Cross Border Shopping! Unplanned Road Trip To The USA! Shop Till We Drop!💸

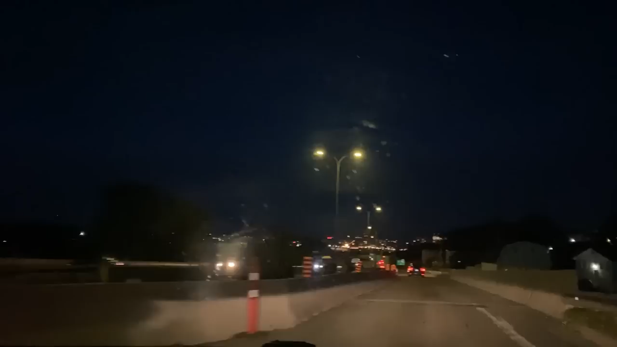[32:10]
st john is always under construction feels like every time we come over here the main roads are always nice constructionized thanks but i really do like it here the harbor's right over here water all over the place here that's why i love the east coast so much